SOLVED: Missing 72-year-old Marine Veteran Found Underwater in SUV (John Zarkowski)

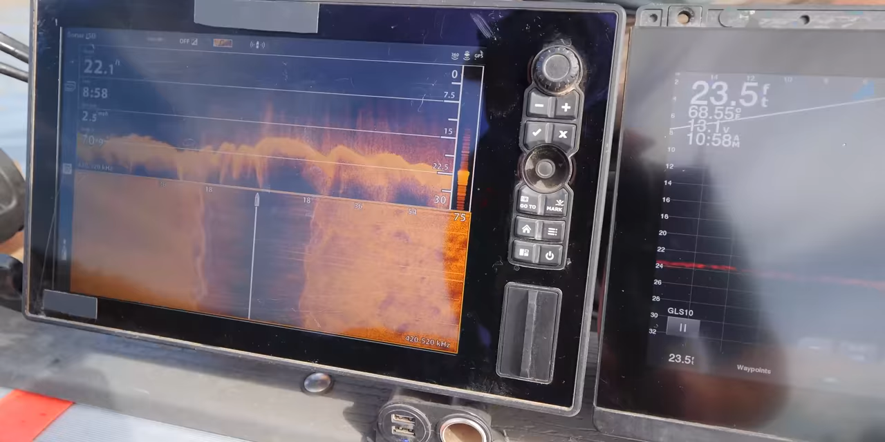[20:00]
We'll go, so from that line that we just took, we're going to go over 75 feet.
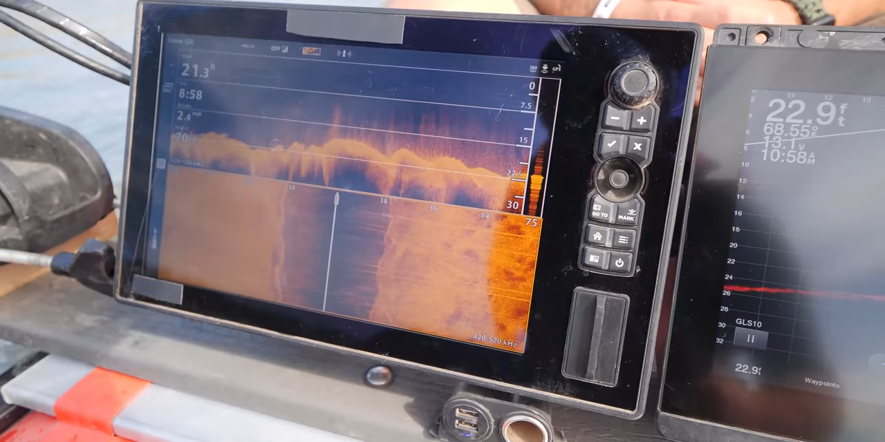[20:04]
That's going to give us an overlap on the 75 feet we just covered over here. And then another 75. And then the 75.
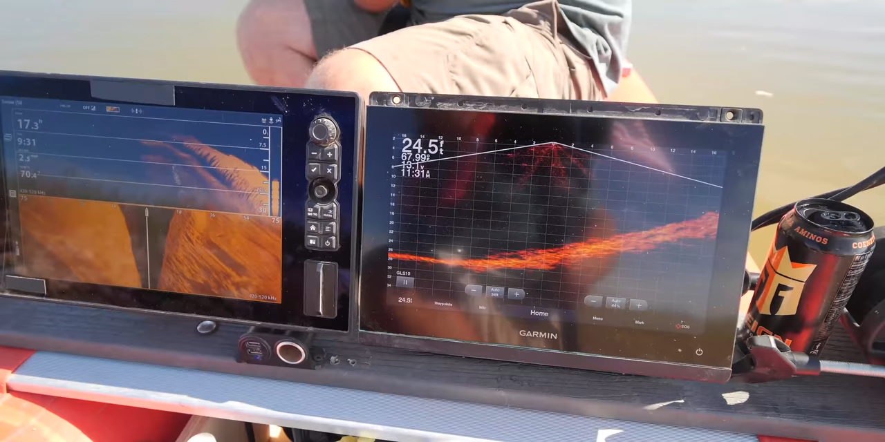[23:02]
Okay. I'm gonna see if I can get a reading with the, while you're getting that set up, see if I can get a reading with the hummingbird. And how deep is it?
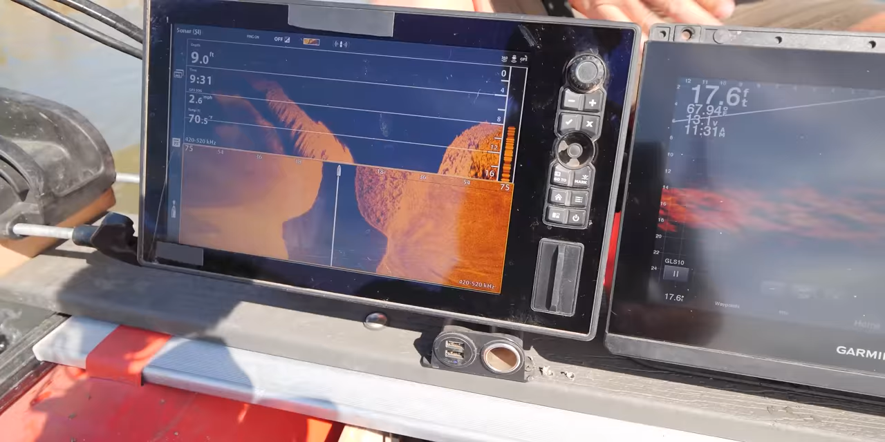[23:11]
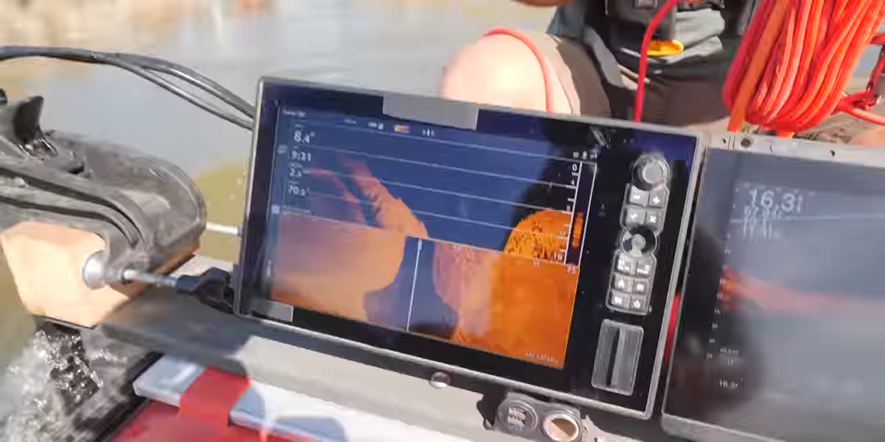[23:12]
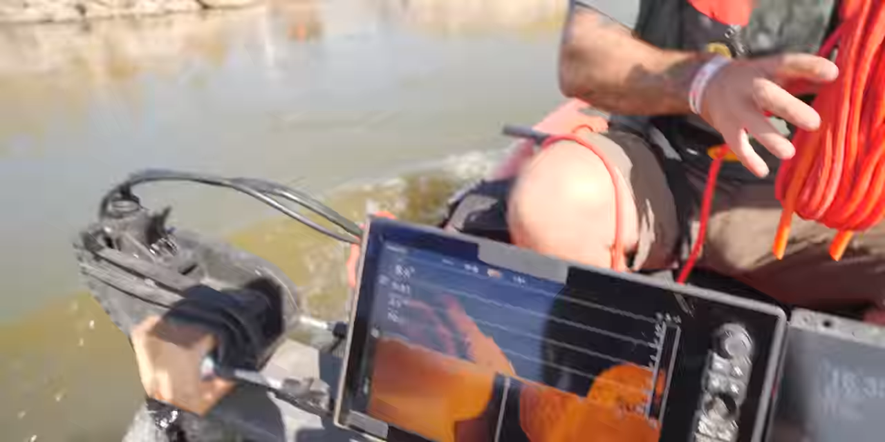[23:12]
So if I do this right, where Josh is at, where I'm going,
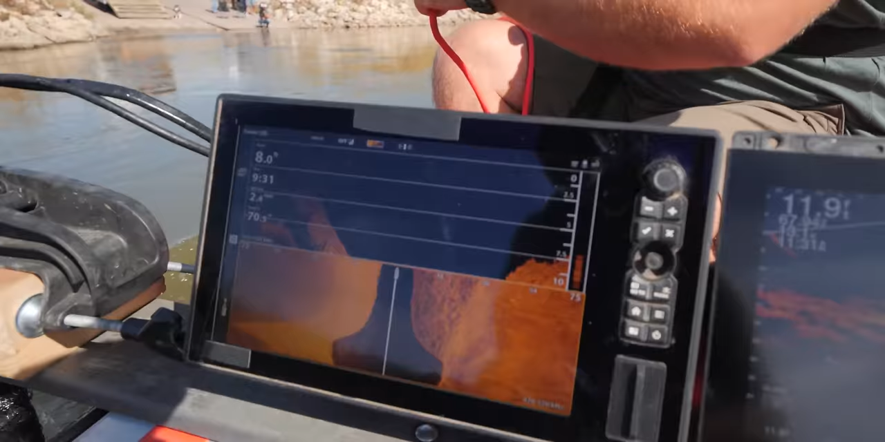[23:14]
it should be off to my right, is what I'm looking for on side scan. So I'm going to hit this a few different locations, or a few different ways on side scan.
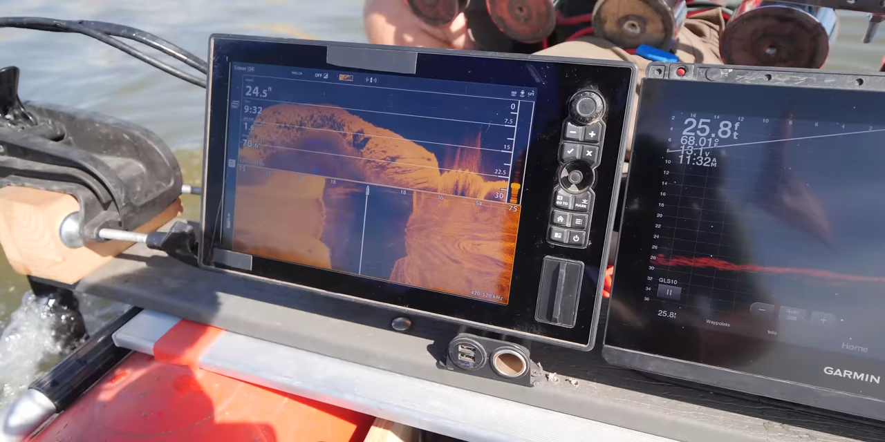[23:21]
So now it's going to be on our left. Yeah, on our left.
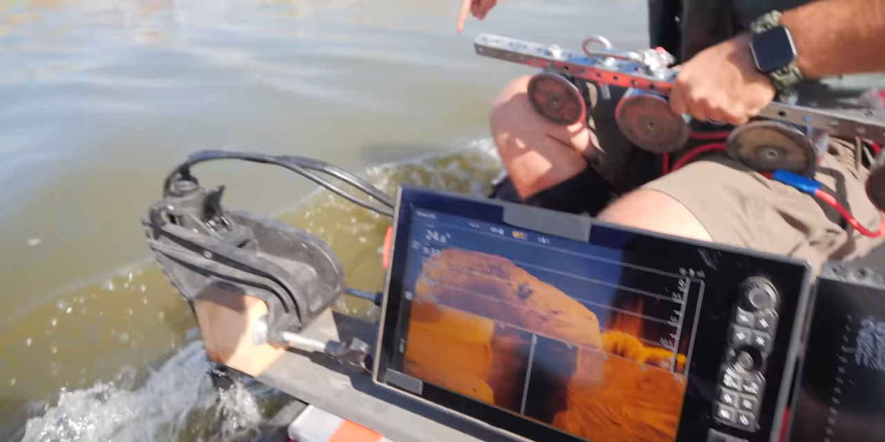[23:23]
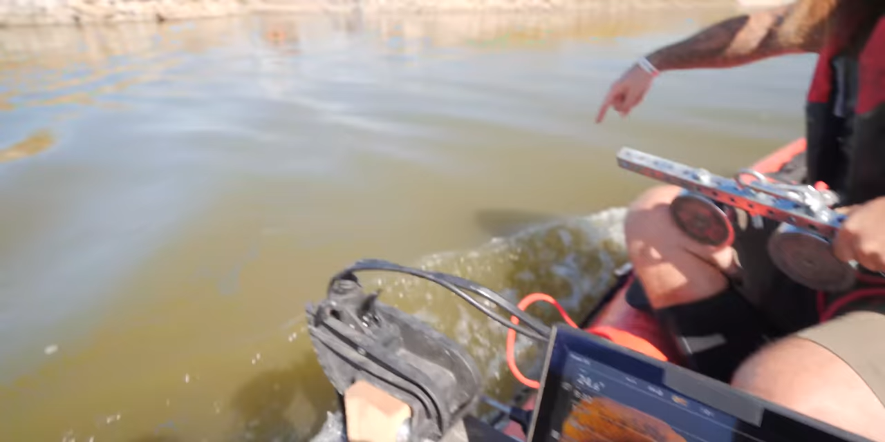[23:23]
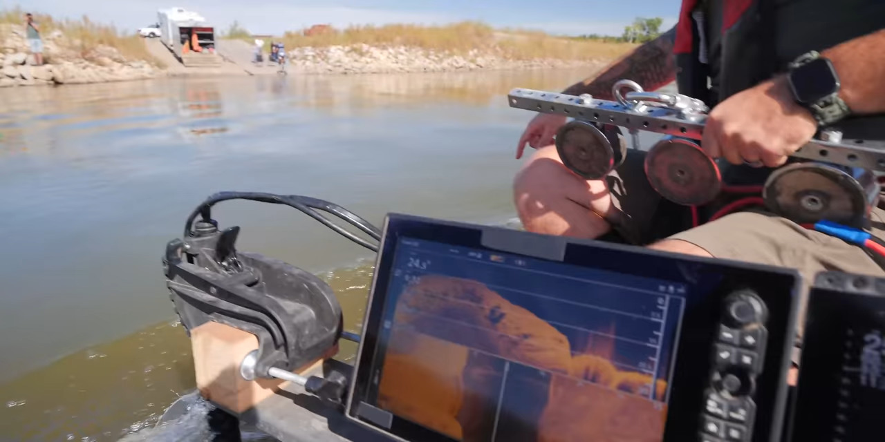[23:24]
Where Josh is at, the first one will pop up. Right. Yeah, that's 6 feet tall.
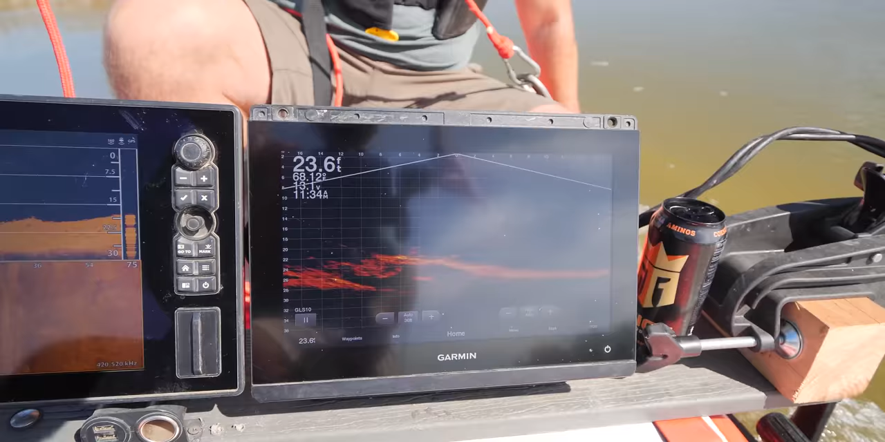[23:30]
All right, so right here, we're directly over the top of it. So go ahead and put your magnet down. See if it drops right on it. Like you're, okay, so now you're behind it.
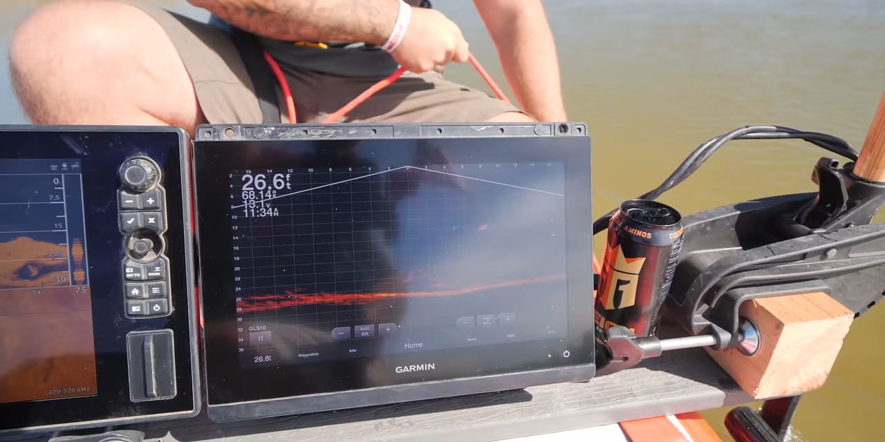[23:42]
I'll pull you upriver some. Can you see it? Yeah, I saw it. Now I gotta get back over to the left though.
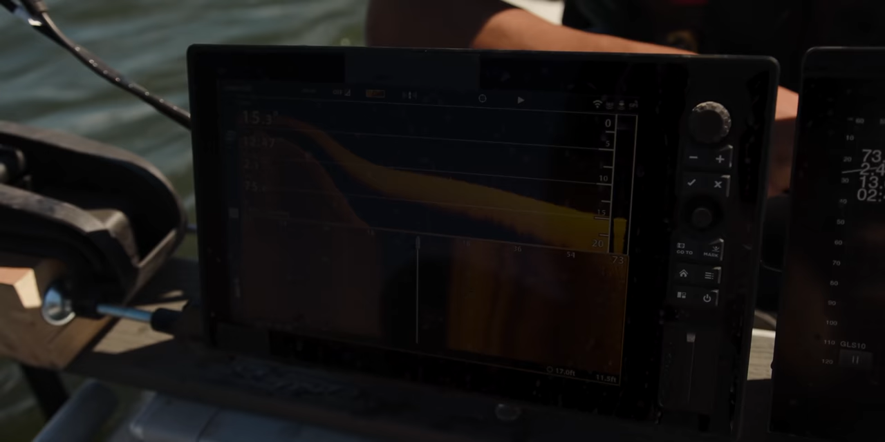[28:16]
and just so smooth, anything remotely on the bottom here is gonna pop up, stick out like a sore thumb.